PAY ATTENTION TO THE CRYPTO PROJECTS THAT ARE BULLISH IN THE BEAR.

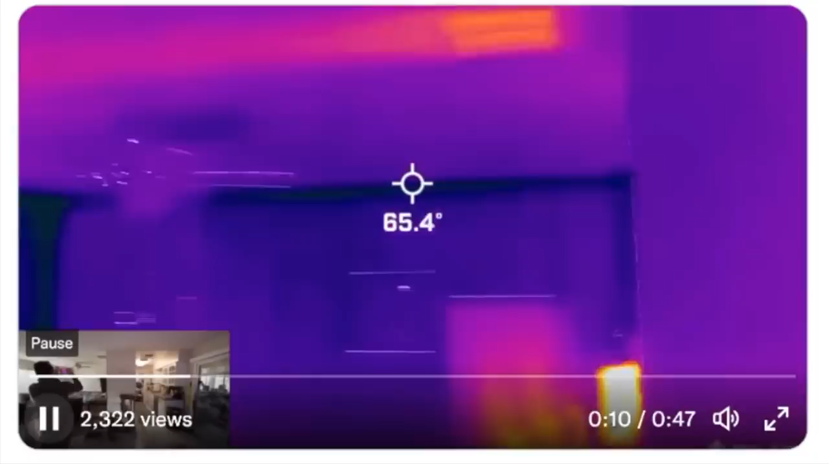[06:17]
Look at that hot vent. It's not that hot, but it's putting out 71 degrees, 72 degrees.